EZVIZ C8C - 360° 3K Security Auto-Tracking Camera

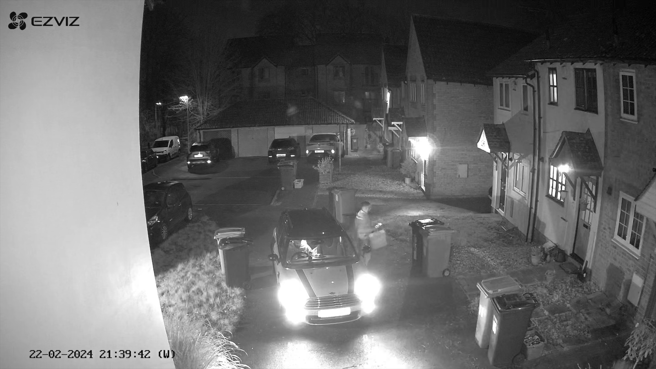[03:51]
Now by doing this, we can get a really clear image of facial features and much more.
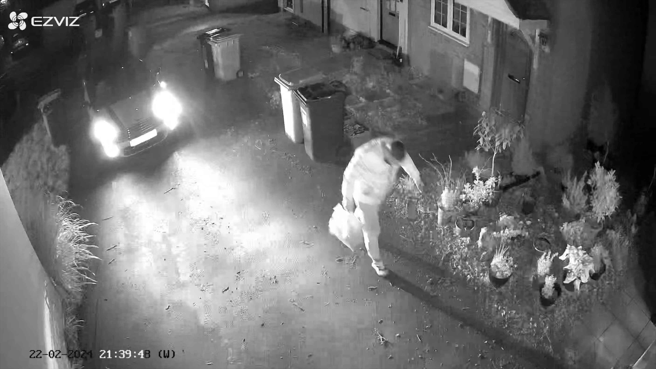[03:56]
Every time motion is picked up, I get an alert sent straight to my phone and I can choose how the camera records that motion.
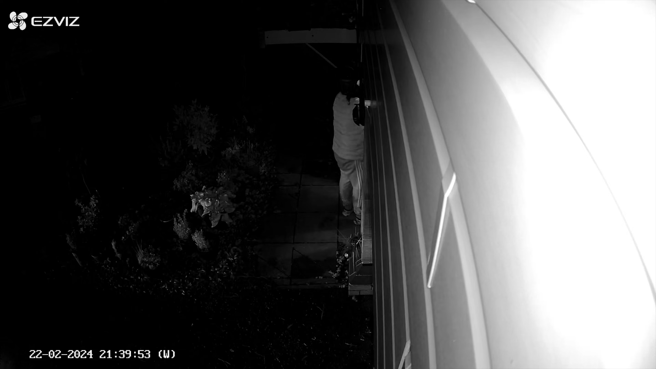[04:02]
I've set mine to record everything to the memory card.
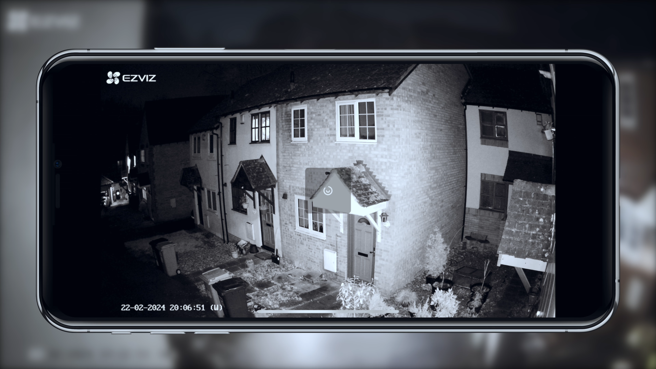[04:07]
That way, I can go back through the days of the week and see if there's anything of interest there.
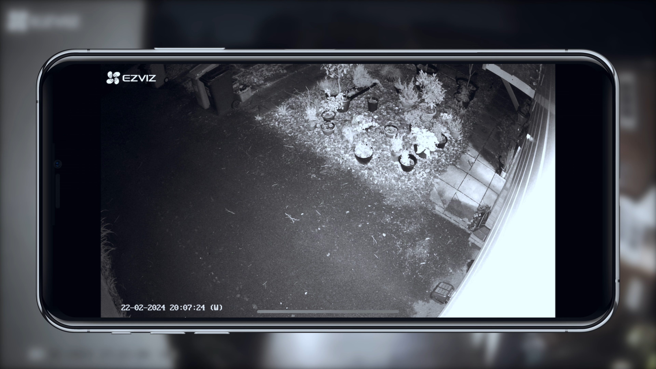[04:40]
This is a type of night vision. This feature has been improved from an f2.2 to an f1.6 large aperture. Now this makes it even more powerful offering up to 360 degree views that can capture clear and detailed images even in low light conditions as low as 0.5 lux.
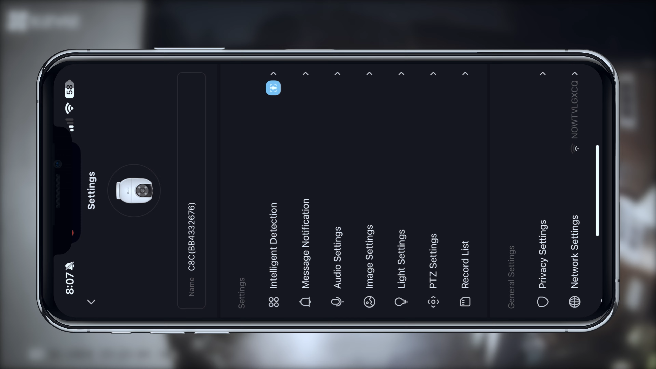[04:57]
And that's without the need for a spotlight.
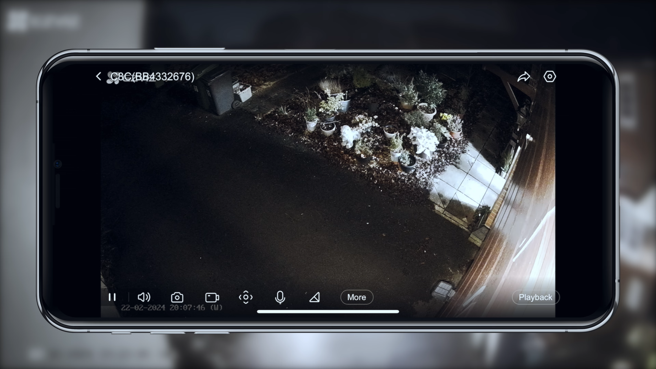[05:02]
Now this is a game changer for a security camera as most need to utilise that spotlight to gain colour night footage. With the upgraded feature, you can enjoy colour night vision without any additional lighting.